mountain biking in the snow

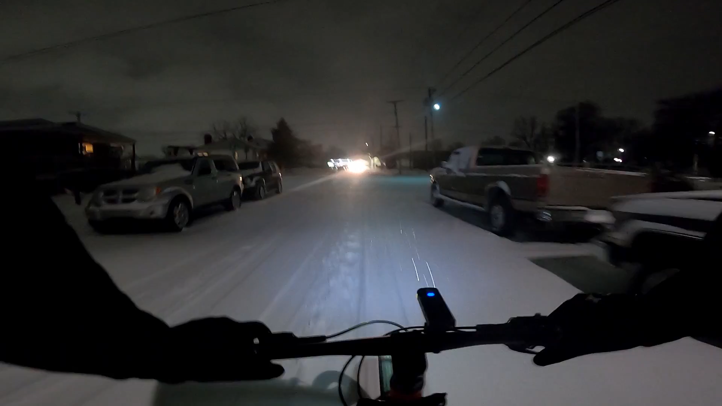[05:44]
There's a car. I think they like headlight flashed me. They're like, hey, the fuck are you doing, okay? Oh no. I just kinda wanna check out like what the main road is like, cause I have to probably gonna have to drive to work tomorrow.
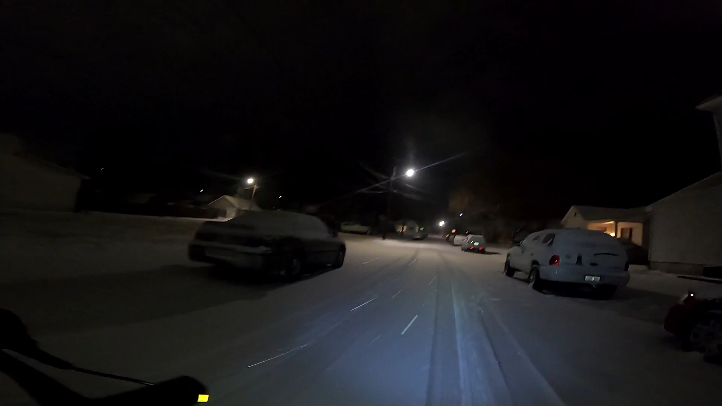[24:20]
I hit a snow drift. I didn't fall though. I just don't like the idea of people being behind me. And then you add the fact that it's snowing. And then, yeah, I just don't like it.